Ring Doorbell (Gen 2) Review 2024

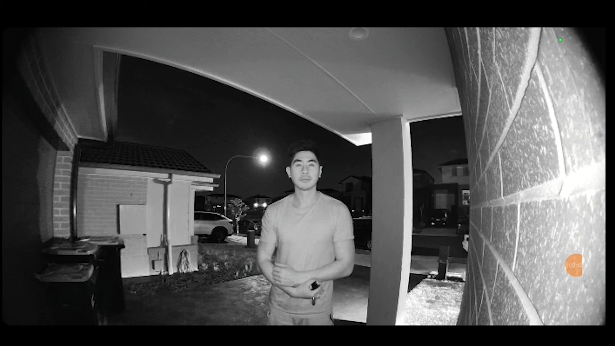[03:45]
The camera also has night vision which works quite well at a closer distance but you can see in the image isn't as clear when someone is further away.
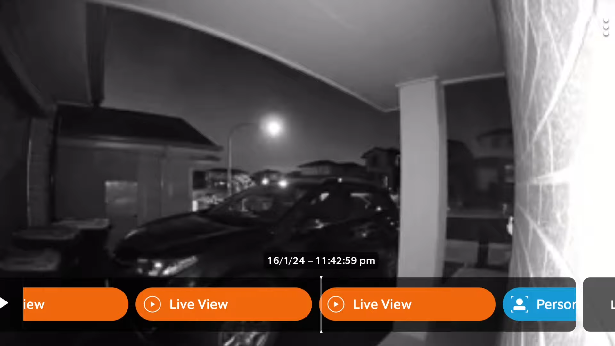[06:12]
The ring protect plan saves all activity including packages, motion detection, doorbell rings and live communication into the ring cloud for up to half a year.
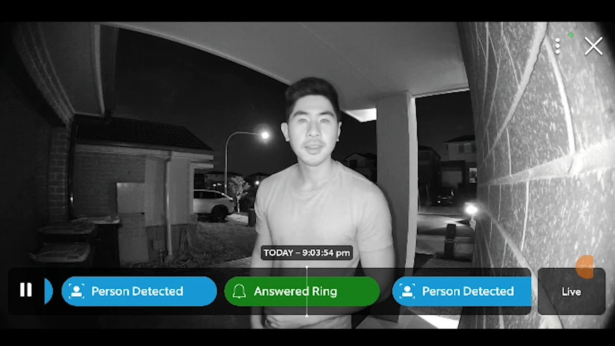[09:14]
Night vision is also effective at close distances. Battery and hardwired power options cater to diverse preferences, with battery life varying.
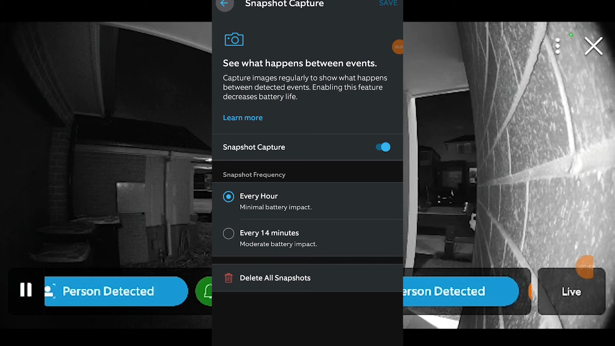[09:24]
Integration with smart home ecosystems adds convenience.